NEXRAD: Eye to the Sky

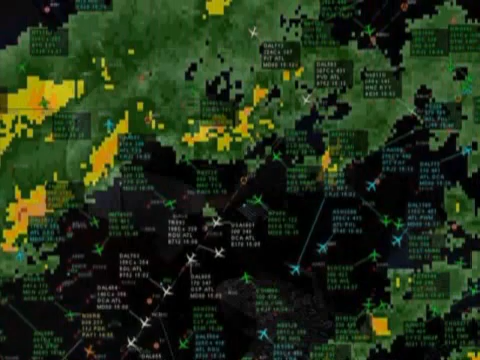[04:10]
This capability helps traffic flow managers safely route air traffic and reduce weather delays for travelers.